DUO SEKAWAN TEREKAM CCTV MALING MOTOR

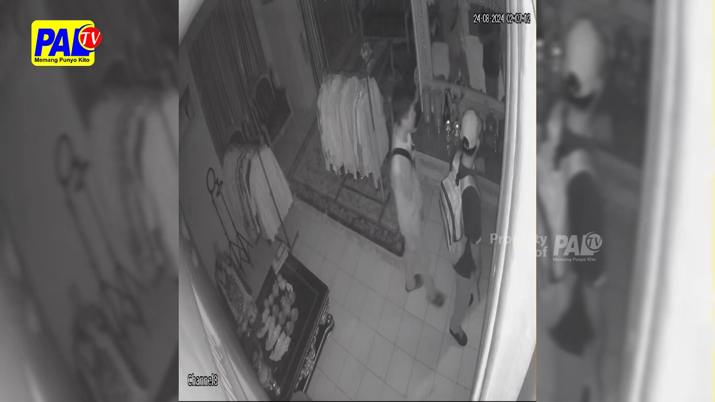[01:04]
Sikok pelaku guna ke masker, sikoknya lagi idak, sehingga Rinyo terekam jelas di kamera pengawas.